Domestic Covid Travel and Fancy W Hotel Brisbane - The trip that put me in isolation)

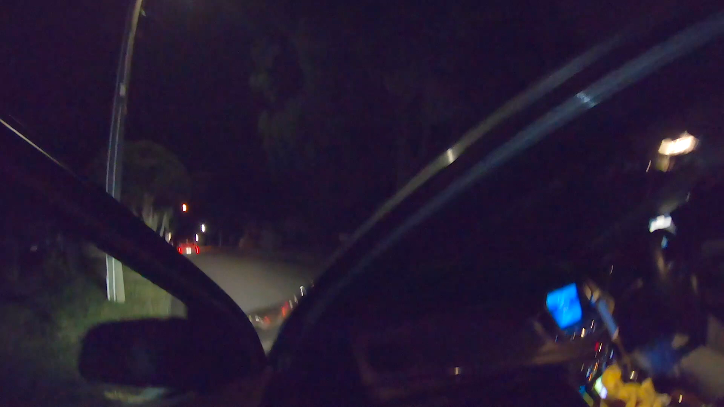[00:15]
Unbeknownst to me at the time, as I get in the car at about 5:30 in the morning,
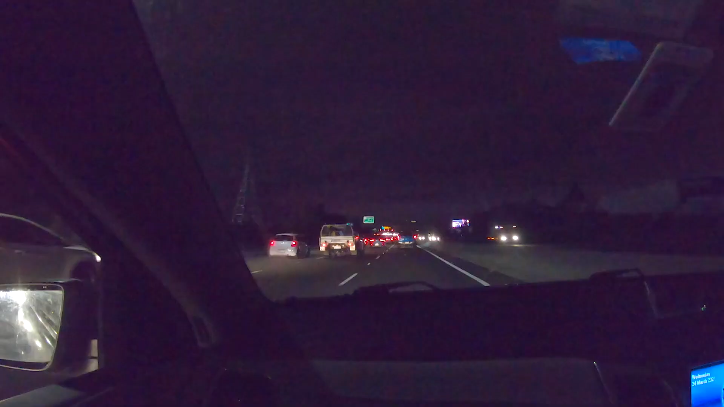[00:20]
going on this trip would mean I'd have to get a COVID test on return and isolate,
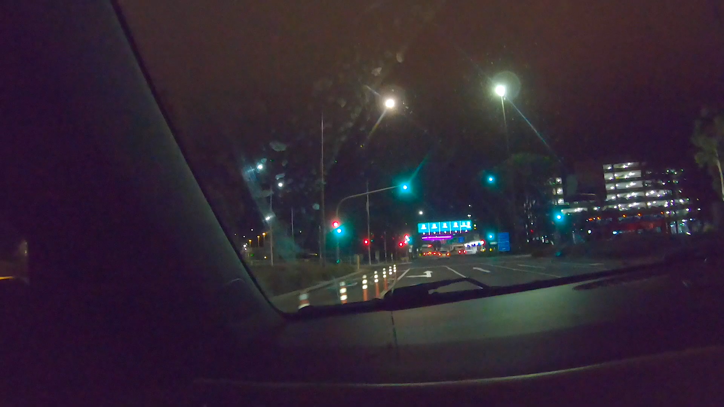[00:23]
which is exactly what I'm doing right now. Happy weekend. Usually when I get a flight this early in the morning,
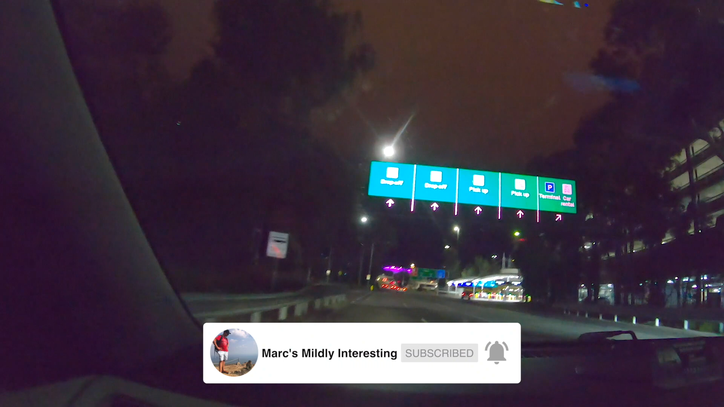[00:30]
traffic's banked up to right here, and it would take about 20 minutes to get from the bottom of the ramp to all the way to the top of the ramp where the cab or Uber would drop you off. But today, luxury.
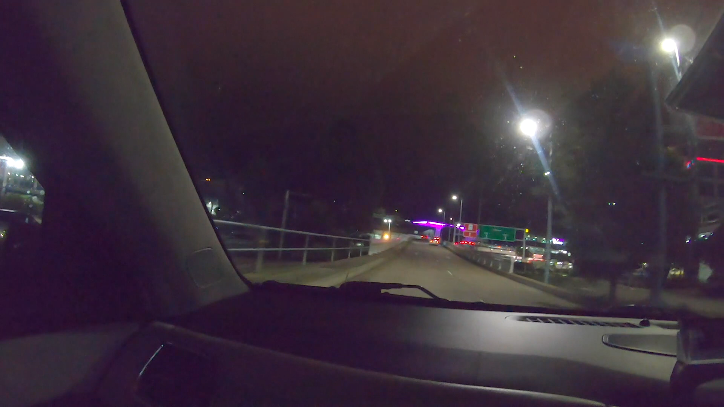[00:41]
Look at this, all the way to the top, no traffic, just superb.